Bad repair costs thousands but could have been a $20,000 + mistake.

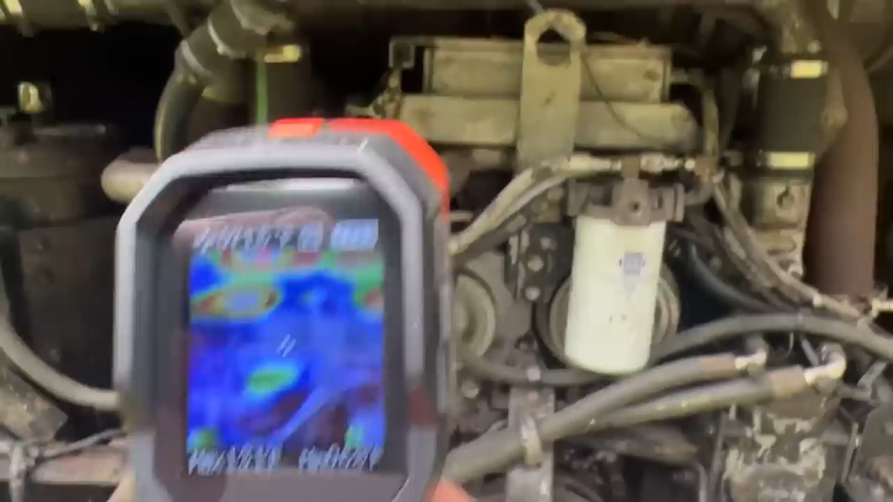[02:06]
First thing I noticed that was way out of
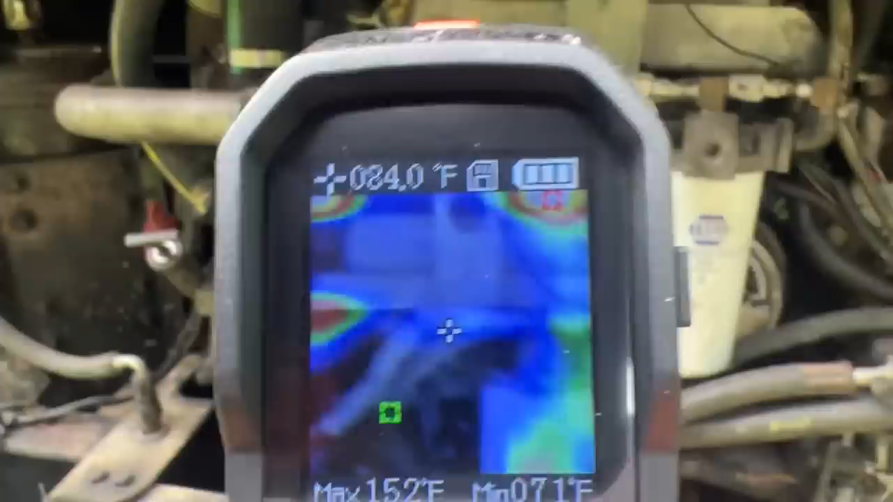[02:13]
On screen: spot 84.0°F, max 152°F, min 71°F
whack here is that this water pump is like glowing red on this display here.
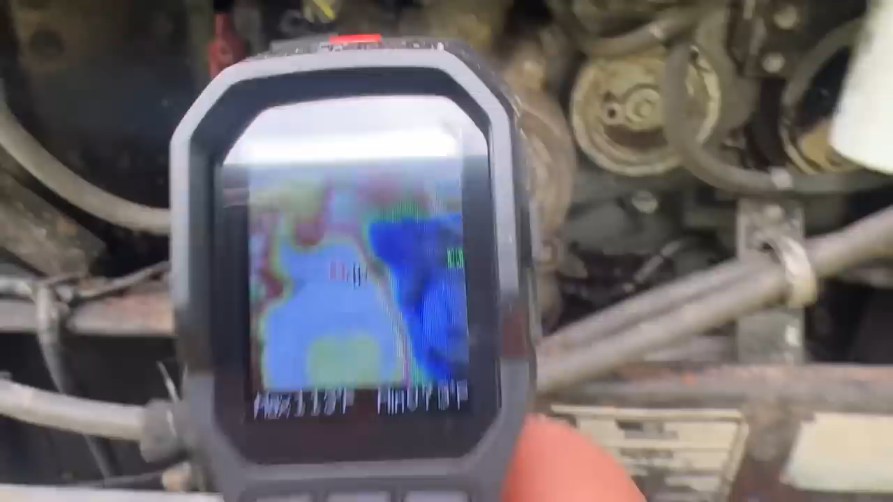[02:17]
The water pump should not be hot like that. It's just circulating cool water. At this point, it's coming directly from that radiator, which is ice cold. You know, it's been sitting overnight. And then the radiator is not showing anything warm going into it at all, which the thermostats aren't open,
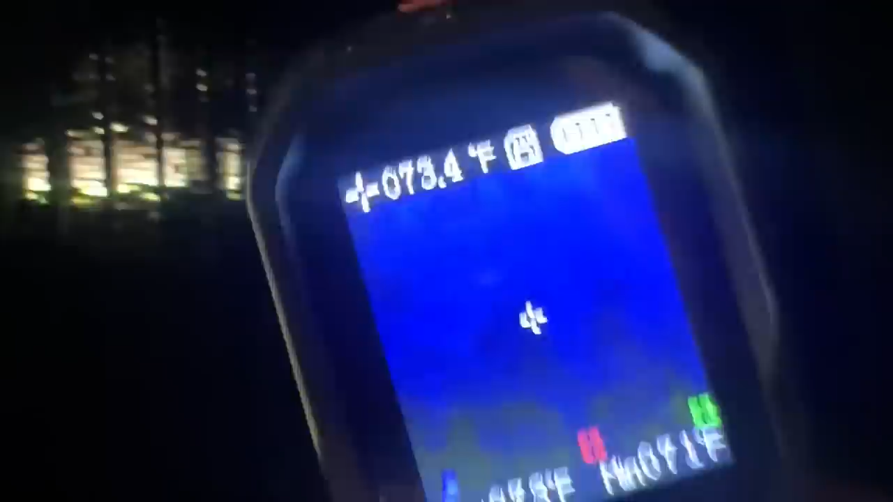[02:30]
but even the stuff in the oil cooler should be coming up through there as it's bypassing through. So I see no temperature increase whatsoever up there coming into the radiator.
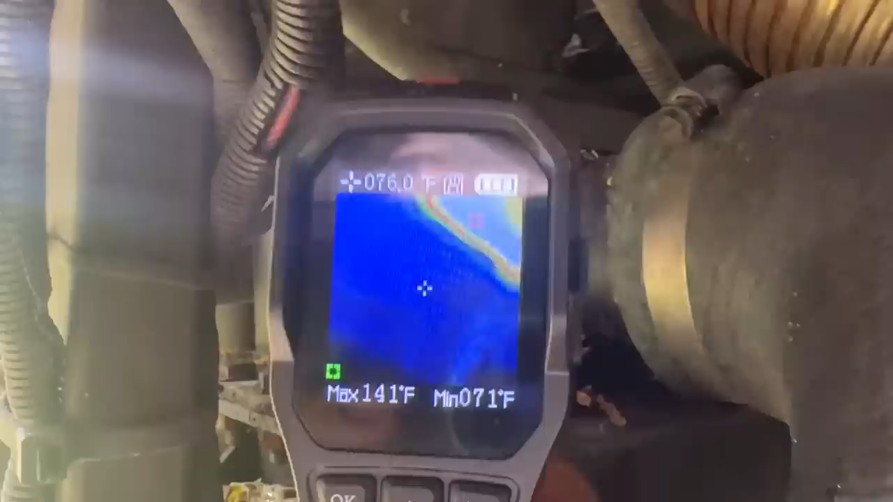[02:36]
On screen: spot 076.0°F, max 141°F, min 071°F
That's the exhaust hose there that's lighting up.
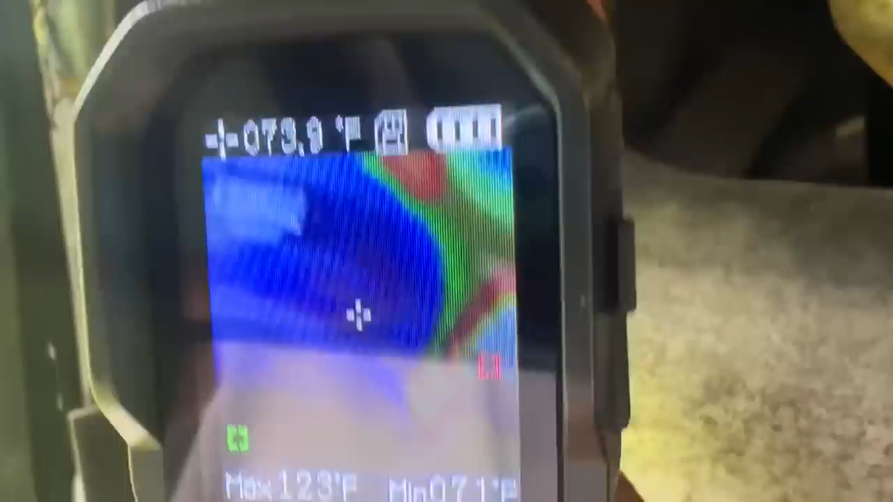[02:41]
On screen: max 123°F
We're gonna have to get into it here, but it looks like the water pump's the place to start, which just got rebuilt.
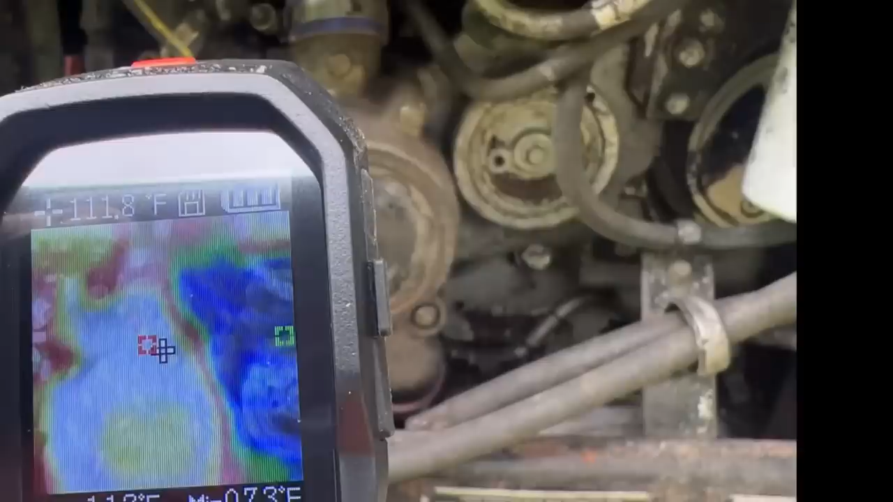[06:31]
On screen: spot 111.8°F
That definitely fixed the problem. We couldn't even idle this thing for more than like 10 minutes. The temperature would get to 200 degrees. It just idling or fast idling in 10 minutes. We should never do that. So the before, it was very hot on there.
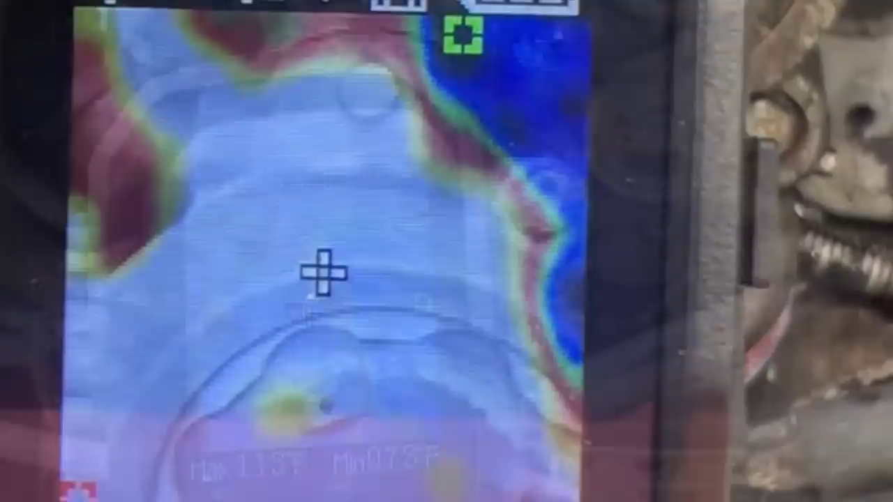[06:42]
And then afterwards it was much cooler and water was flowing through. So obviously without a water pump working, that would make your engine overheat a lot.